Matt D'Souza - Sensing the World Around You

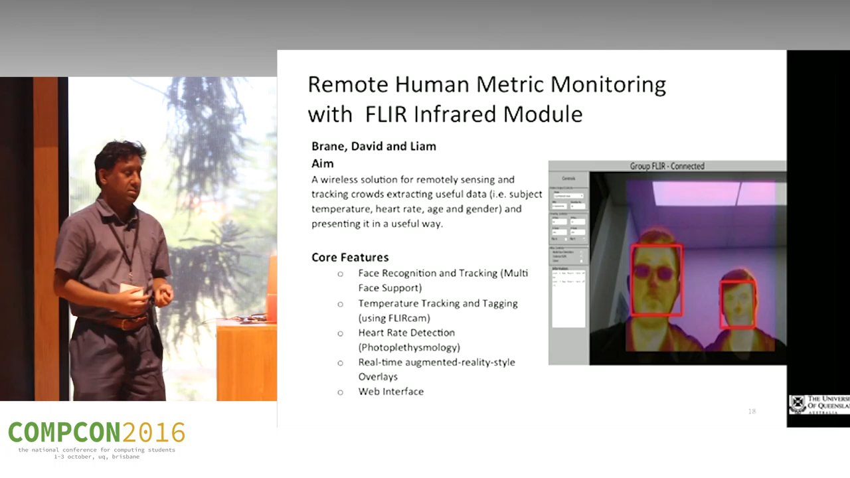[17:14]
You know, the implications are maybe you could take, you know, an infrared image of a whole group of people and tell what their heart rates are rather than, you know, putting, you know, sensors on the actual person. So, you know, do it non-invasively. So this was using the FLIR Lepton camera, infrared imaging camera that you could get. I think at the time it was about $800. That's always dropped now. $500. So effectively, this group here, they've got FLIR camera. They connected up to a Raspberry Pi because they needed to provide a nice interface to it, a web-based interface, so you could see the images and so on.
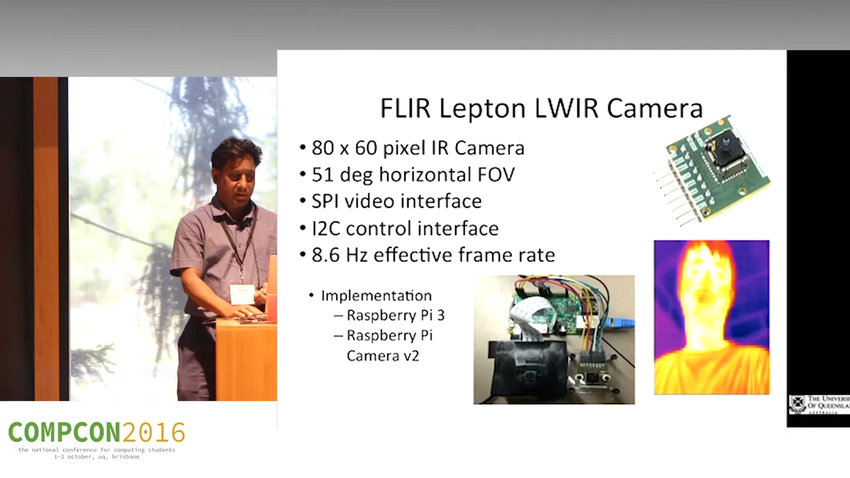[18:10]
The accuracy was alright, but you could definitely see the heart rate from a person. So that was quite interesting, quite good with FLIR Lepton camera. Another project was using something called a LIDAR. So a LIDAR is effectively a laser radar.
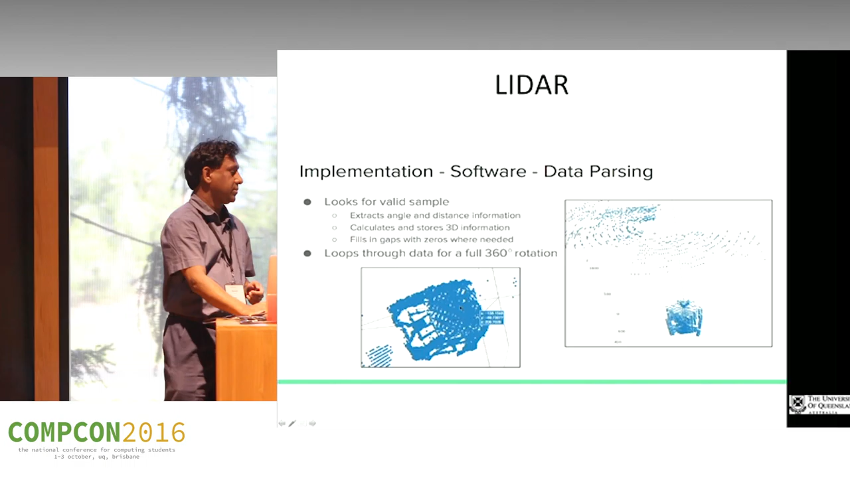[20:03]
And you could figure out effectively what was around it. So you can see here, this was, I think this is a milk crate that they put next to it. So it's sort of picked up a milk crate on an angle. This one here is interesting. So this is someone standing in front of it. And you actually see it's picked up the person's torso and their arms.
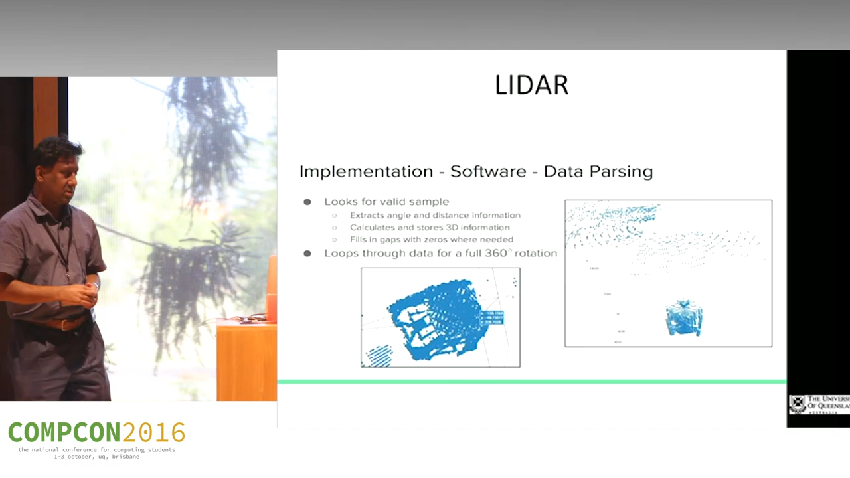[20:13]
Stand a little bit closer and you can start to see some defining features from the scans.